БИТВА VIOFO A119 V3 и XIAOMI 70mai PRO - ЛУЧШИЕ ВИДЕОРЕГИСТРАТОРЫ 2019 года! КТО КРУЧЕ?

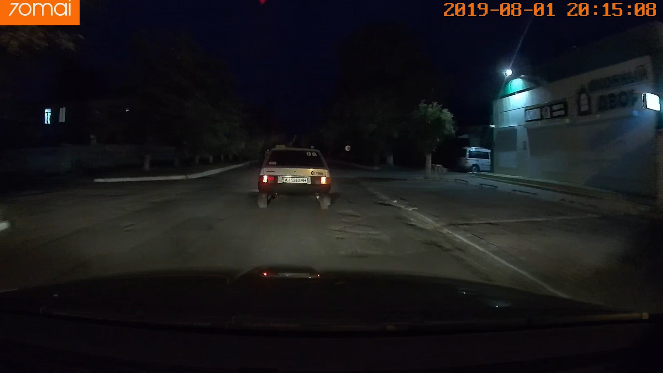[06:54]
Так что вот такие дела, друзья. И ночной кадр, акценты делаем также номер. Здесь детали подсвеченные, 70 мои, номер для ночной съемки читается отлично, N5260MN.